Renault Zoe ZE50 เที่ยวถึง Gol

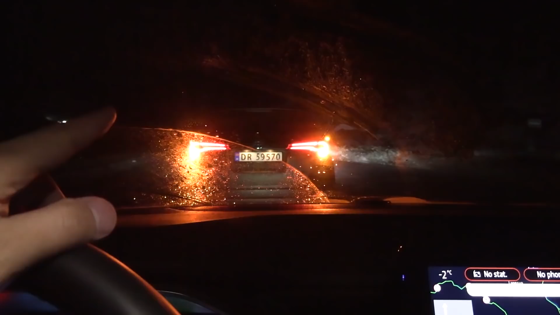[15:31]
ากำลังจะเคลียร์ถนนอะไรไม่รู้เราก็ต้องจอดรอนี่แหละข้างนอกนี่-2 องศา